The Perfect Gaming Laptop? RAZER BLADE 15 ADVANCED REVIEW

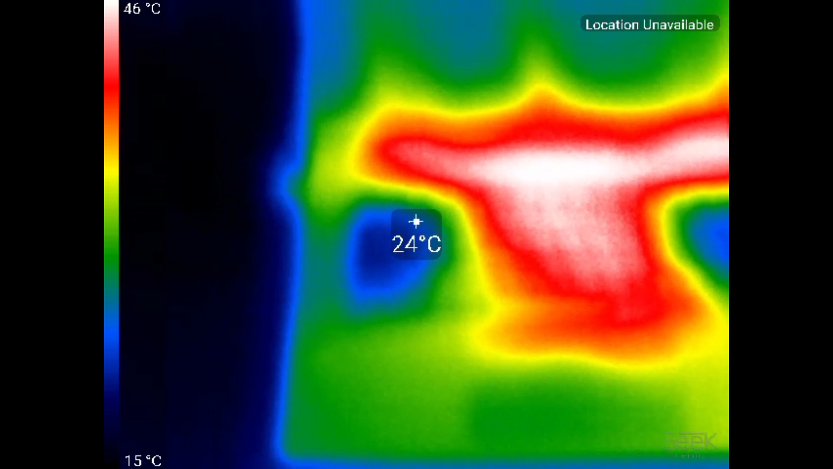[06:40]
On screen: spot 24°C, scale top 46°C, scale bottom 15°C
feels very good so the center of the keyboard of course is just warm that's okay 42 degrees it's not bad at all and of course towards the hinge area it gets a little bit warm but you don't touch that
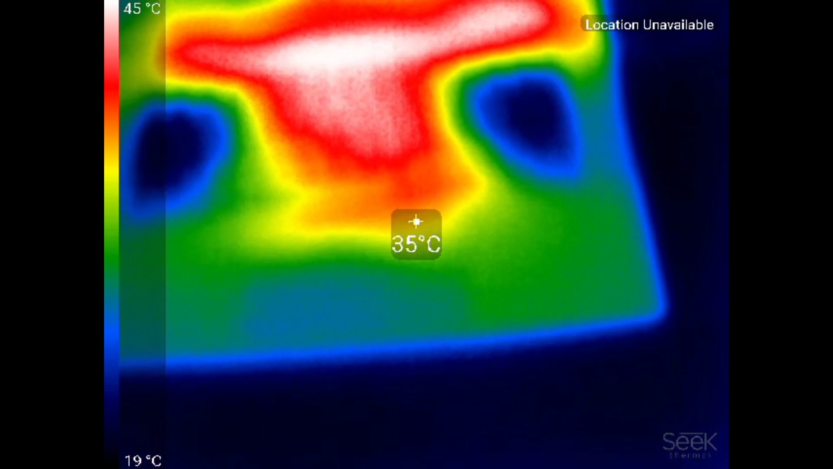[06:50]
On screen: spot 35°C, scale top 45°C, scale bottom 19°C
the track pad area that's certainly fine but it's like you can you can feel the warmth but it's you know it's not uncomfortable let's have a look underneath again you can see the fans there
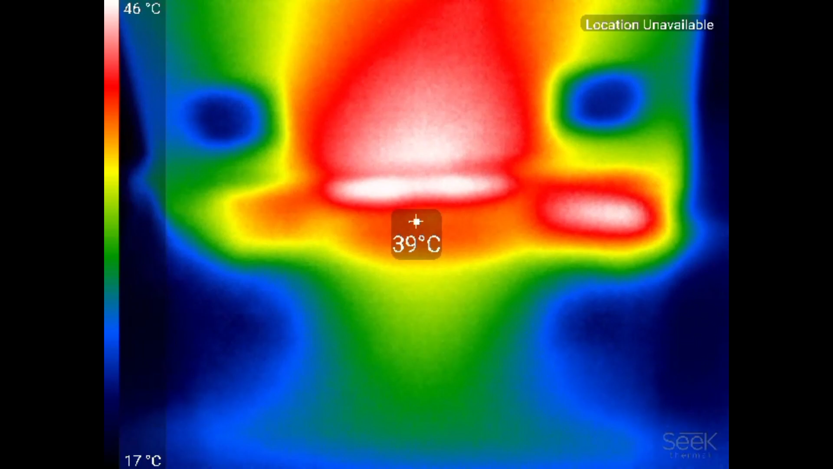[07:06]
On screen: spot 39°C, scale top 46°C, scale bottom 17°C
and the hot spot here you know that's not too bad i've seen in the mid 50s so
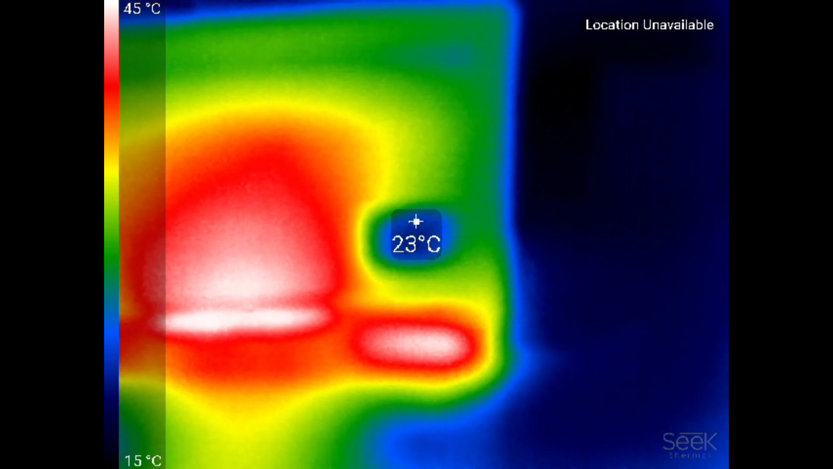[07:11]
On screen: spot 23°C, scale top 45°C, scale bottom 15°C
low 40s is certainly decent around the back you see some nice air being pushed out the right hand side